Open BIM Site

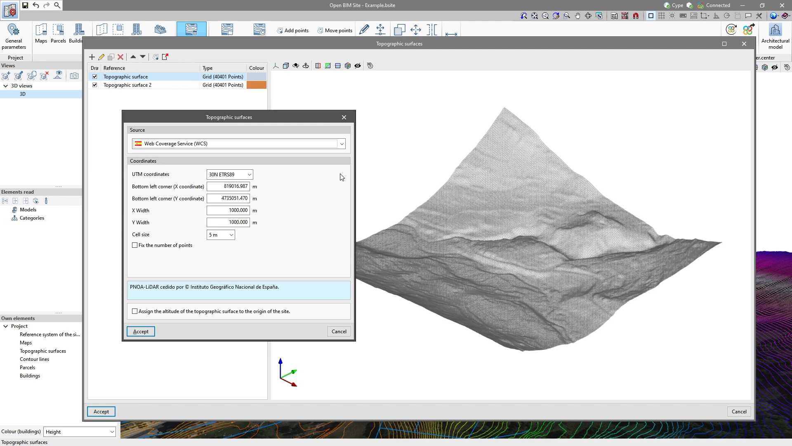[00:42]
In the general settings we set the geographical location to define the project site.